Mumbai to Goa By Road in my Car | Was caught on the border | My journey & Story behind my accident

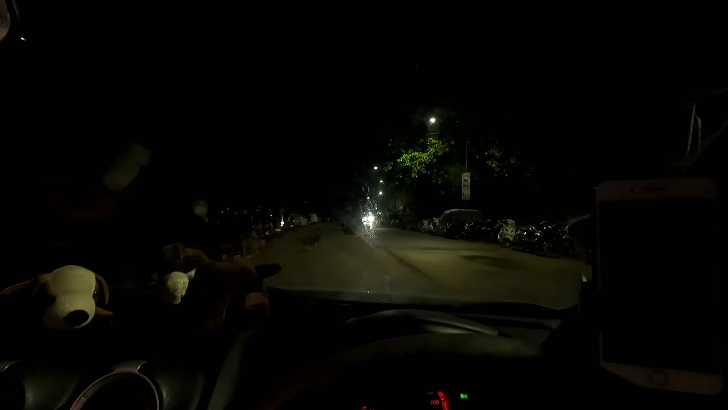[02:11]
Dog zoo, move one side. Bye, little ones.
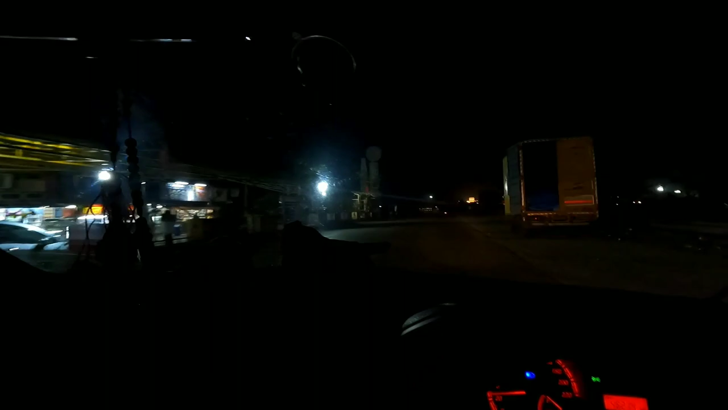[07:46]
Because it's a little bit dark, you won't be able to see the road much. But stay tuned for this journey from Mumbai to Goa with Green Lightning and with Thor.